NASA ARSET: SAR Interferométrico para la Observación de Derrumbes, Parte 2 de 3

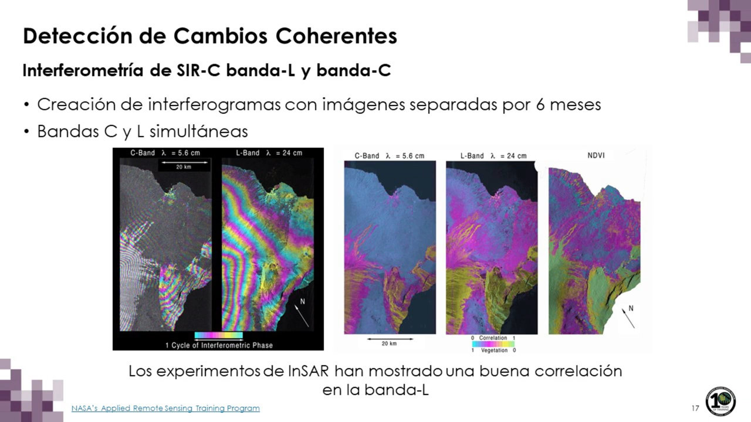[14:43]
Y esto demuestra por qué queremos usar banda L en áreas de alta vegetación, especialmente en el trópico. El otro tipo de análisis que se puede hacer es el seguimiento de desplazamiento de los píxeles.
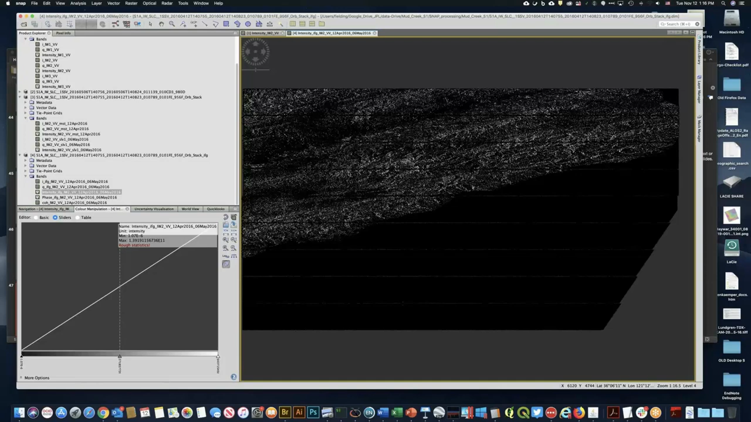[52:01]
Así que esta es la intensidad de la imagen combinada, lo que voy a ver aquí. Aquí.
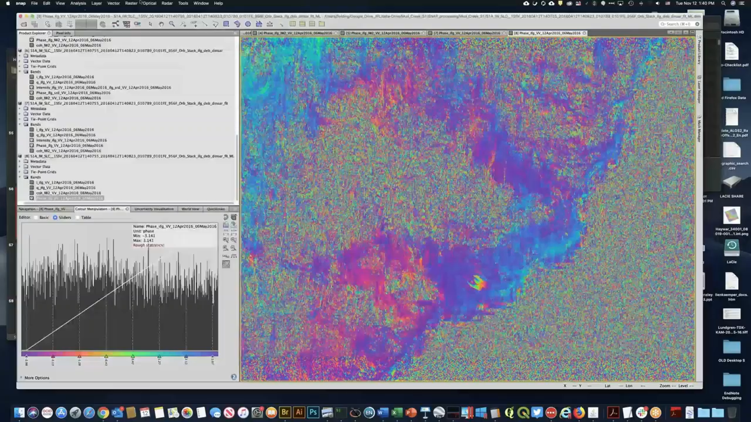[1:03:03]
Así que para hacer un subconjunto vayan a raster,
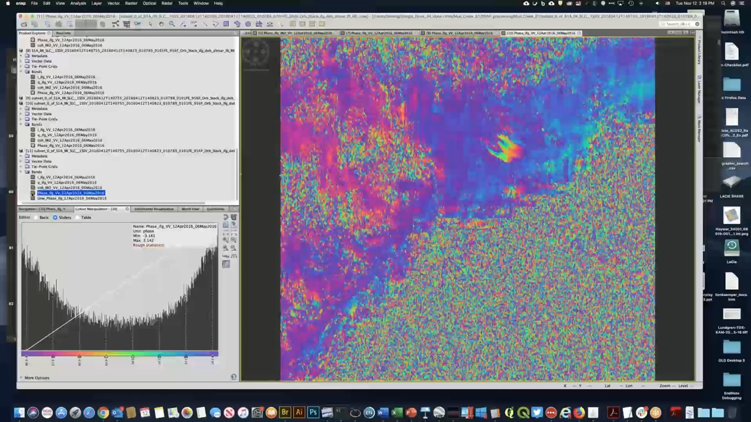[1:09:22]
Aquí tenemos, esta es la fase desenrollada.